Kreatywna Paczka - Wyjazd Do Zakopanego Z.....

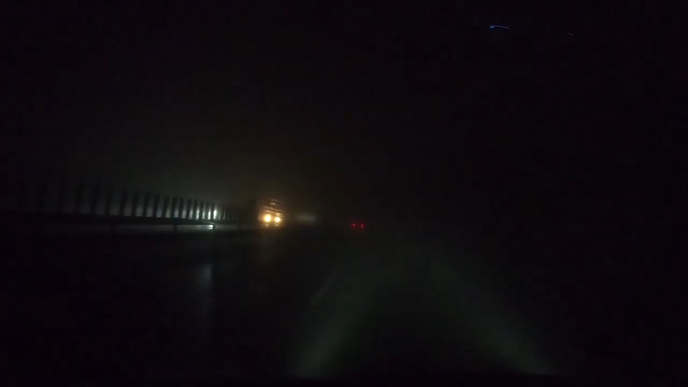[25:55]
Patrzcie moi drodzy, ale fajnie to w kamerze wygląda, widać światło tak fajnie.